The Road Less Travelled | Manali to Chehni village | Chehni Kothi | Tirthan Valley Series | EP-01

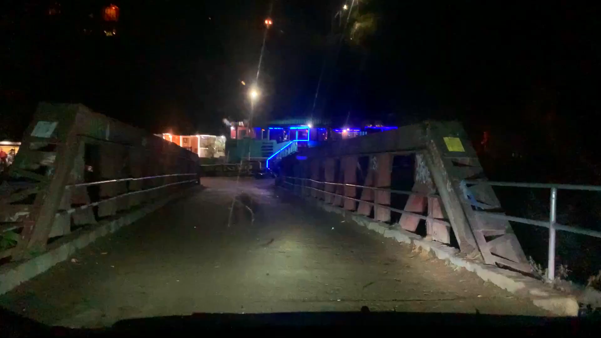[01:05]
हम मनाली से जा रहे हैं, हम मनाली में आ रहे हैं, मनाली से जा रहे हैं।
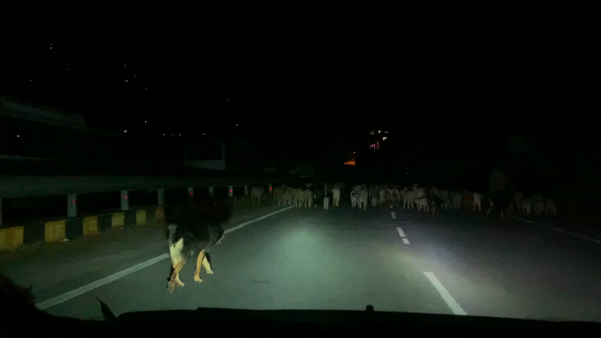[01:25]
इतनी सारी बकरियां यार, देखो तीसरी बार आ रही हैं। सही है, रात को निकली हुई हैं आराम से।